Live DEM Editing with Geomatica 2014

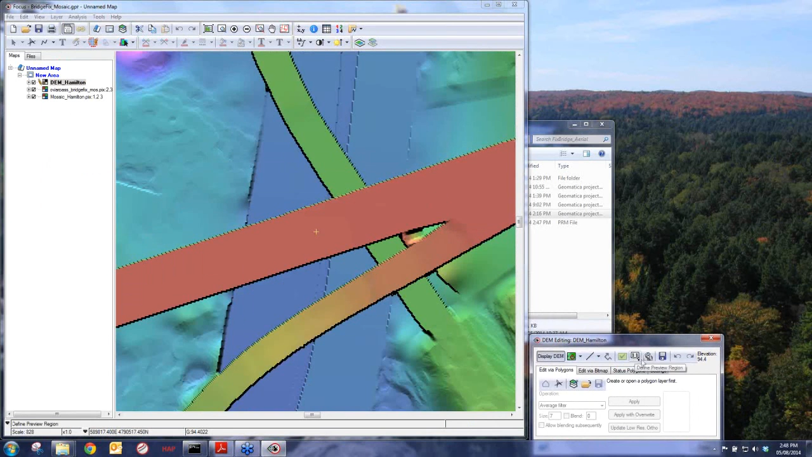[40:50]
or the quick ortho update. And this is where we can copy and paste the pixels we need. So with this, we can move this down to the bottom. We don't need them.
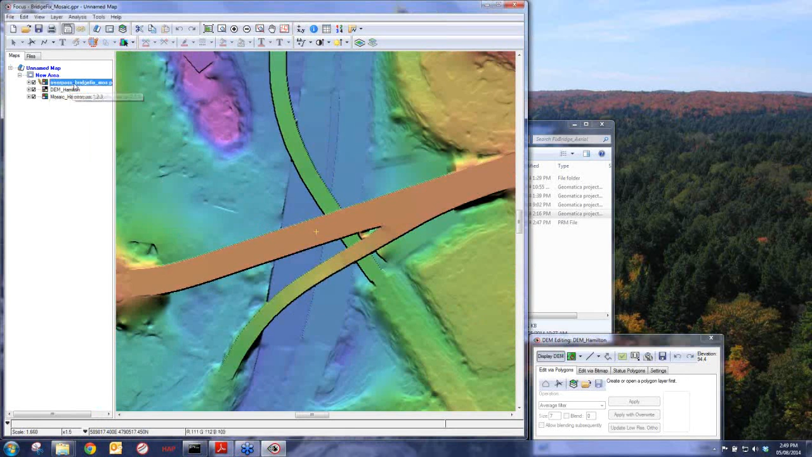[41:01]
We don't need this tool here. And we're just going to look at our mosaic. So the next thing, we're going to go to Settings.